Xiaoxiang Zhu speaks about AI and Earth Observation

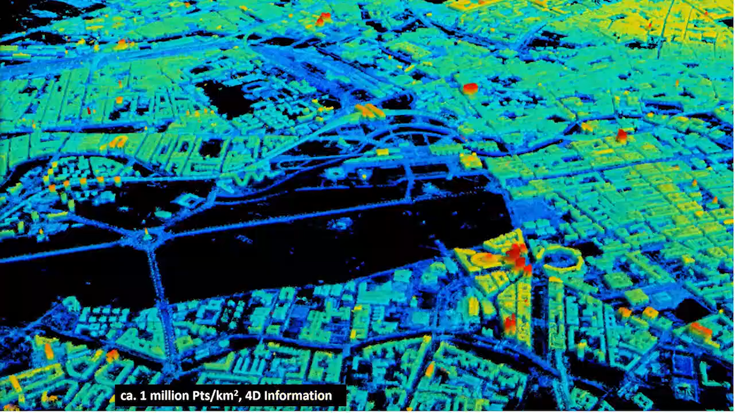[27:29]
then we are able to get this very nice reconstruction of Berlin. And this is, let's say, the color stands for the height.
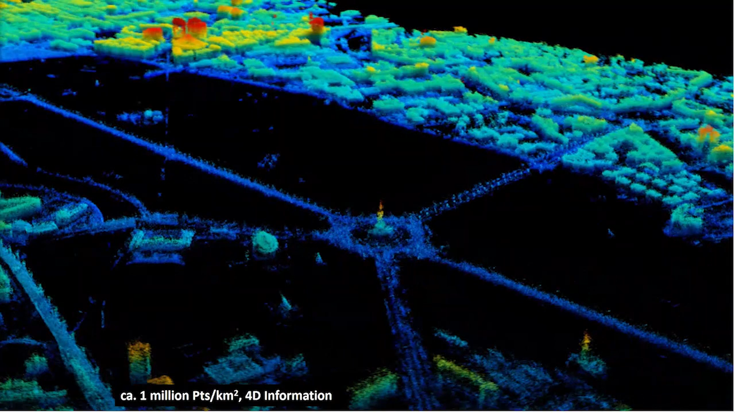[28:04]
So if you see these kind of regular rasters along the road, these are the lump poles along the road. So it's very detailed information. And what's more important, the things we are actually taking the images from different times, we can also see the tiny changes, which is in the fraction of the wavelength, which is actually a millimeter and a centimeter. And here I show you an example. So this is the Convention Center of Las Vegas.
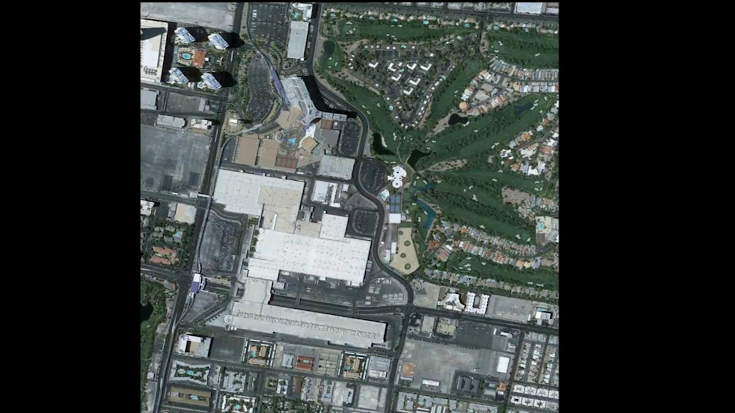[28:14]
We will be able to get this kind of long-term subsidence of the Earth's surface up to centimeters per year.
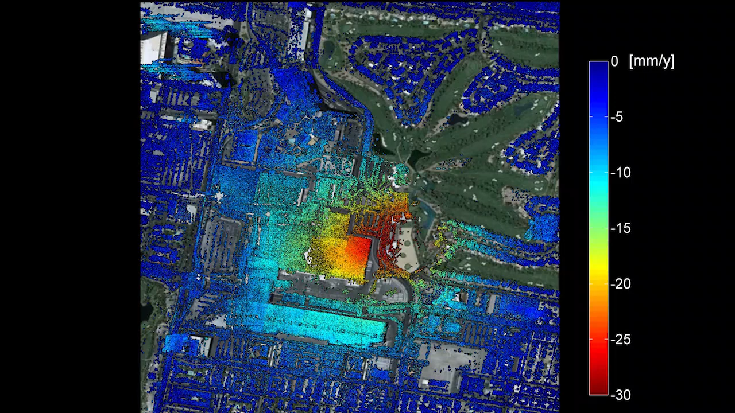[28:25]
And behind each of these points, we will get a very nice deformation history.
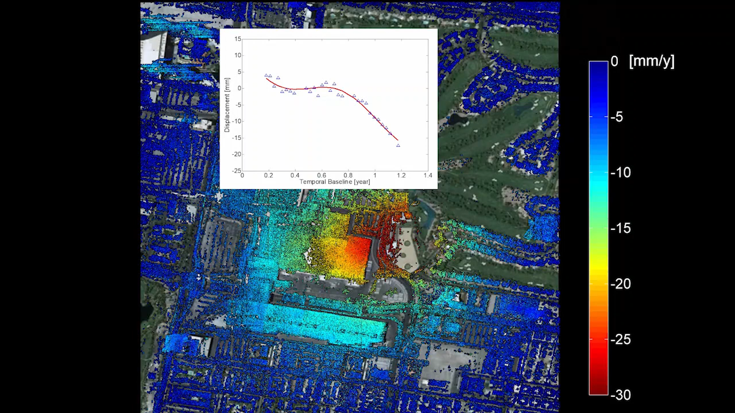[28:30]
So starting from some kind of temporary change-induced thermal donation, and then the underwater extraction due to a growth place, then it goes down like this.